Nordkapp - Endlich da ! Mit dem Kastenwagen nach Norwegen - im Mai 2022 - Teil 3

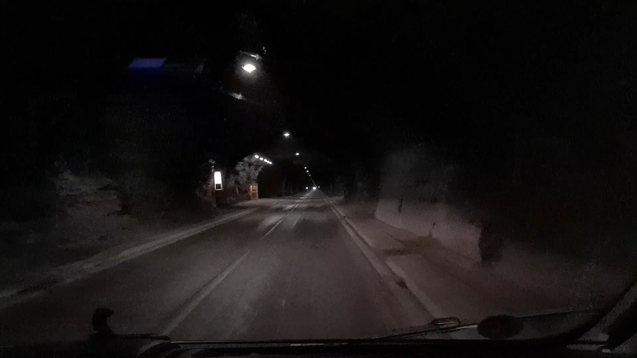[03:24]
Jetzt hier durch den super beleuchteten Nordkap-Tunnel. Der ist insgesamt 7 Kilometer lang und hat ein Gefälle von 9%, was man auch ganz schön an den Ohren gerade merkt.
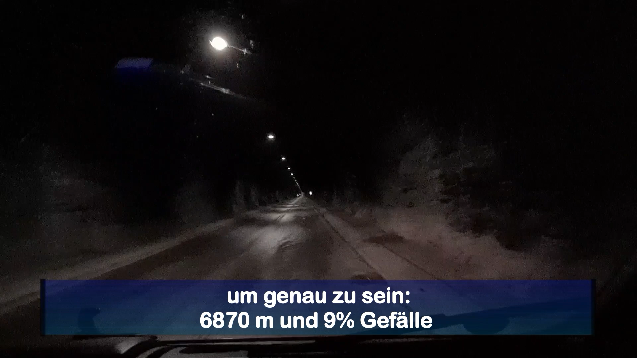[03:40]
Aber wir haben ja nur noch 5 Kilometer von 7. Raus aus dem Tunnel.